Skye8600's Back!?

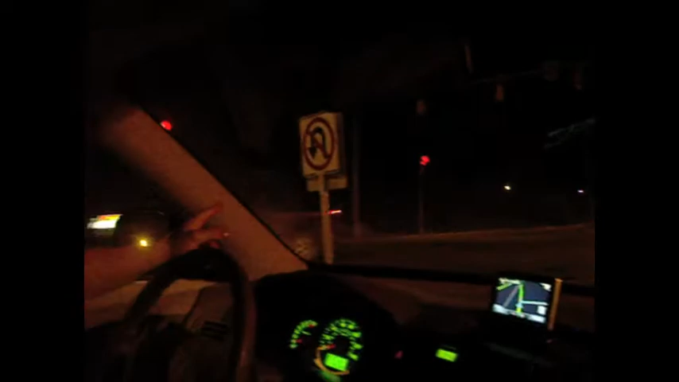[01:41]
There used to be a building over here. It's starting to rain. No, I think it's done. Oh, is it rainy morning? Showing the building that's not there, but that they can't see because it's dark anyway. Check it out. Look at that. That used to be a... See those street lamps? You used to not be able to see them. Oh, wait, no, it's not there. Yeah, it's over here. No, yeah, right no, it's right there. You used to not be able to see these. Can now. No more graffiti on the walls. No more graffiti on the walls. I'm so tired. We got up way too early. You could take, like, freaking hours now with that.
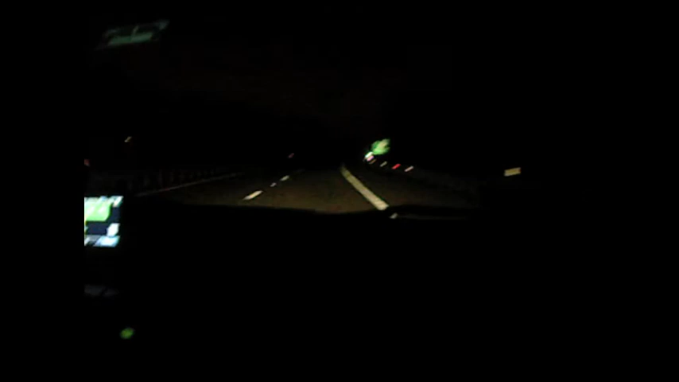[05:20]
But whatever. See, look. Westfield sign. Bye. So whatever. You know, I guess shit happened. Next time we'll try not to make that mistake. Yep. But. Good times. So, we're just. Yeah, we're gonna go. The exit's actually right here, isn't it? The exit's right up here.